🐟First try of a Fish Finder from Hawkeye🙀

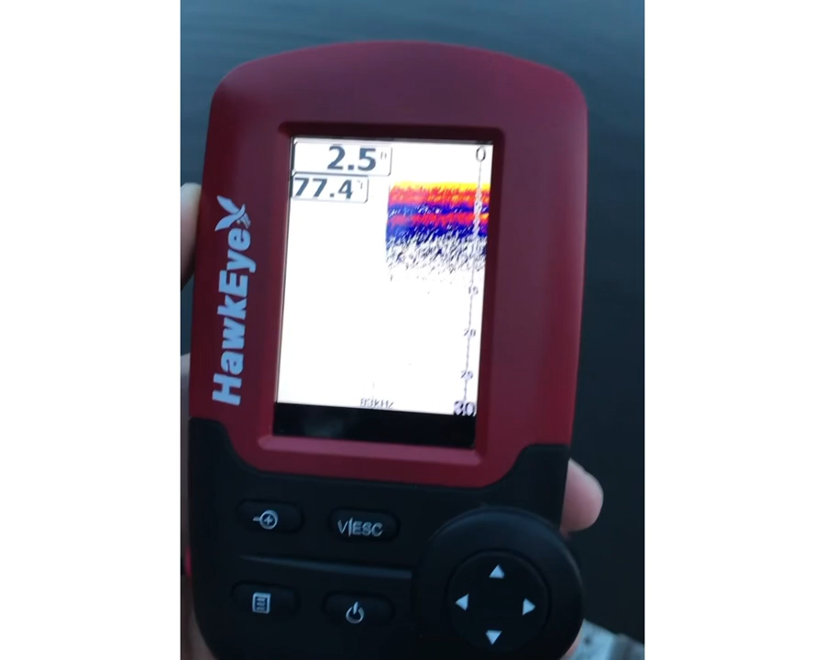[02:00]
wow is that this is not a deep place it's only three feet
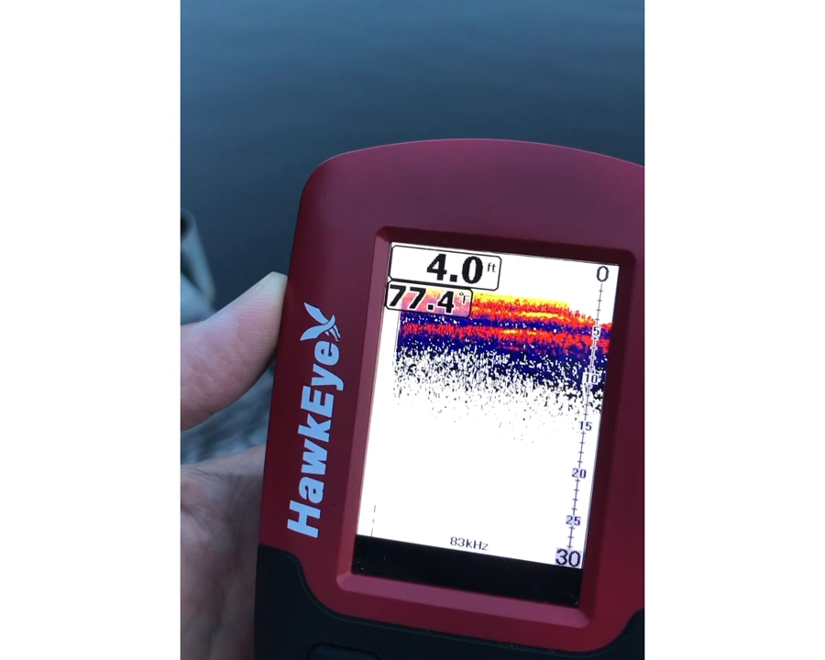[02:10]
On screen: depth 4.0 ft
four feet probably more than one meter 77
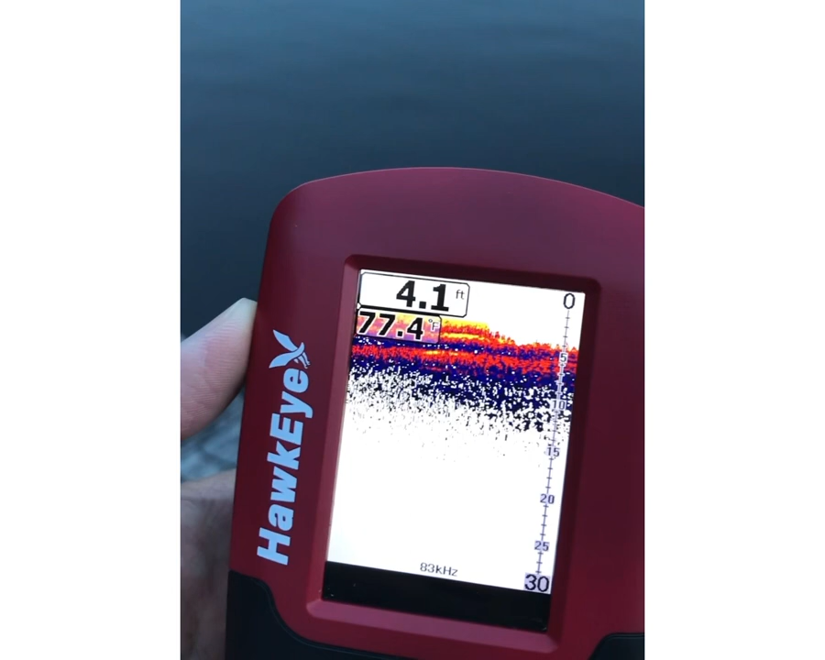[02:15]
On screen: depth 4.1 ft, water 77.4°F
degrees hi everybody I managed
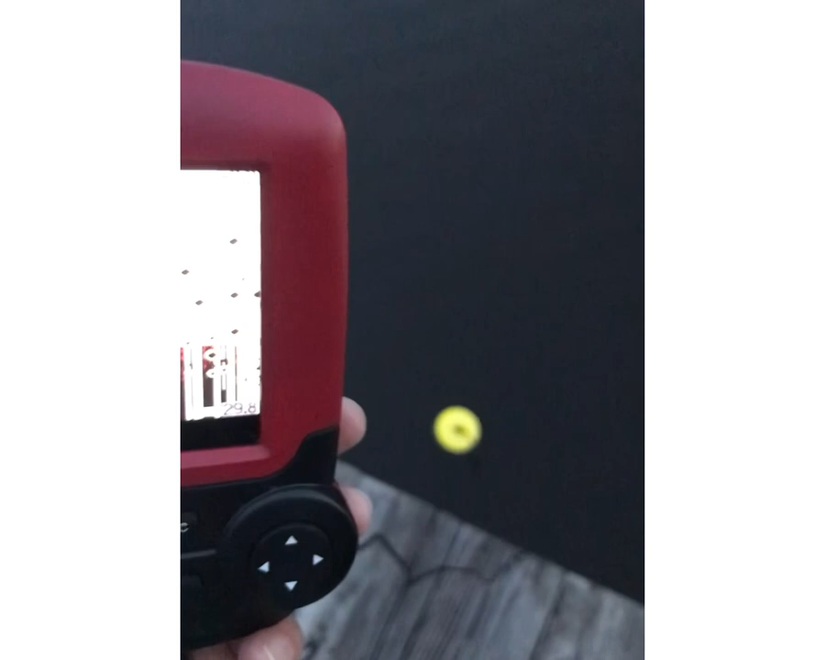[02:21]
to get the menu working and look like some fish showing
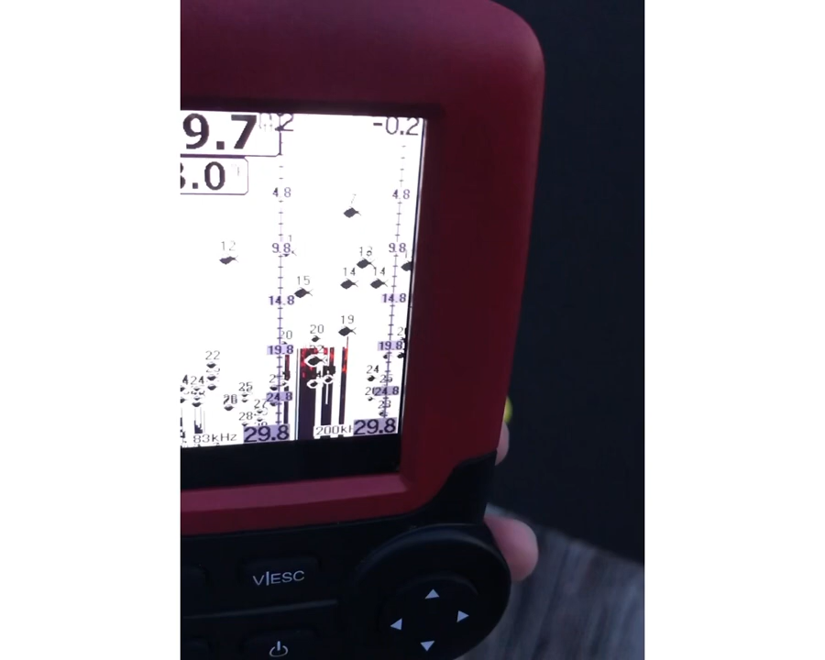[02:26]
up but they are they are far away they are like
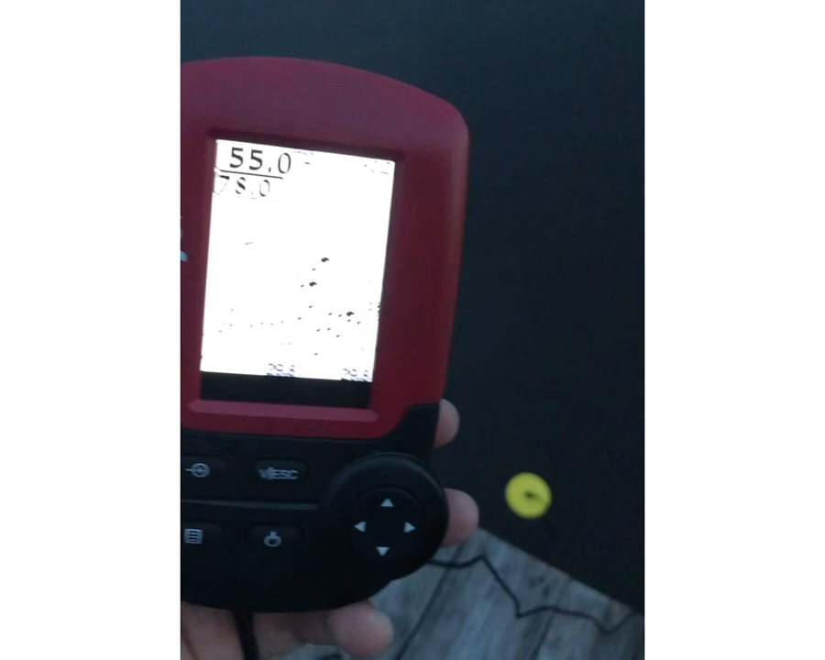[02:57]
wow it's interesting check it out 25 feet
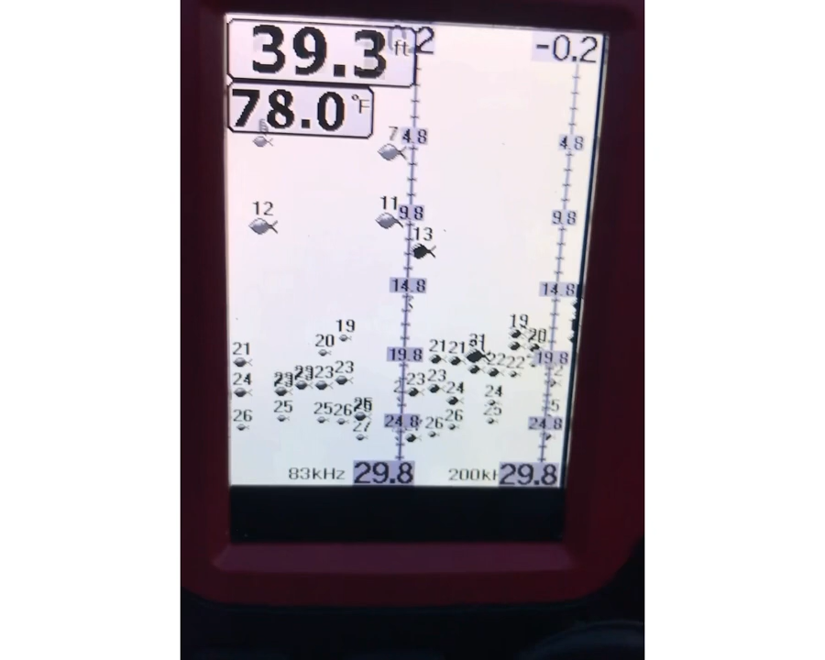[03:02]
On screen: depth 39.3 ft, water 78.0°F
it's like 10 meter wow
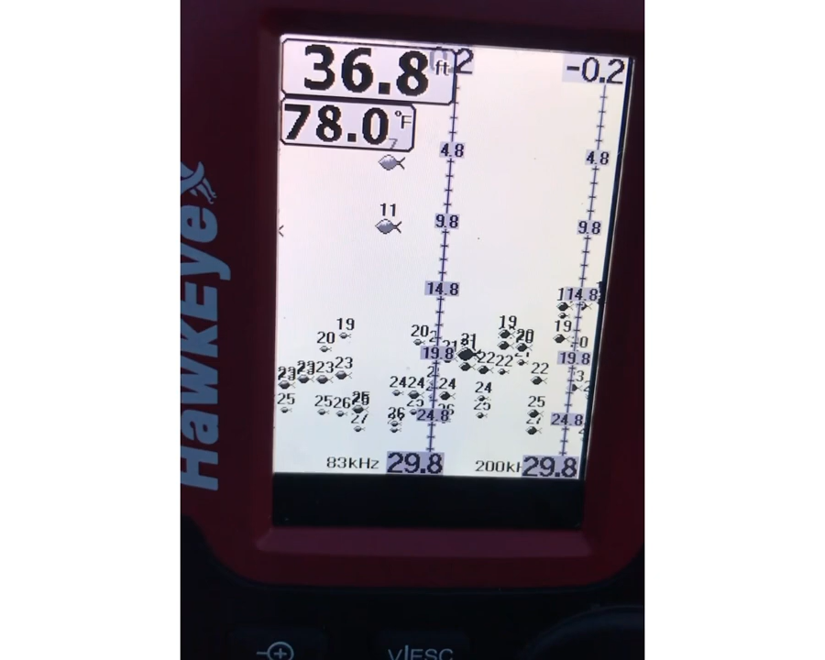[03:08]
On screen: depth 36.8 ft, water 78.0°F
this is crazy oh my goodness that's pretty deep deep